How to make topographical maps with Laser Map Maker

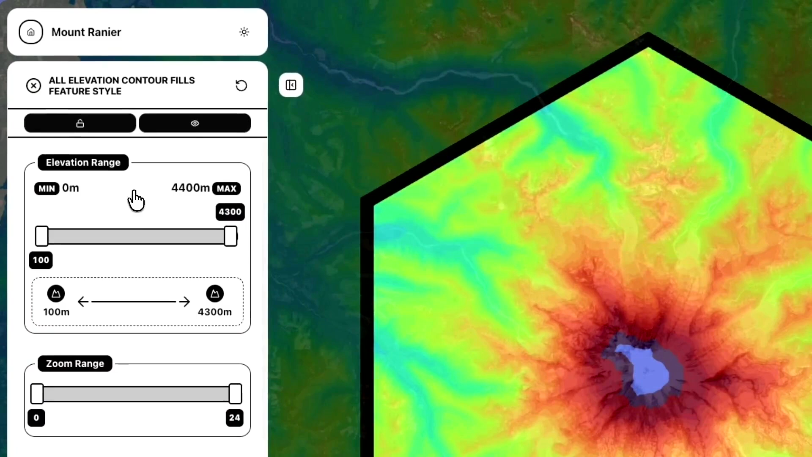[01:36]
as you can see the elevation range there at the top there's a min and a max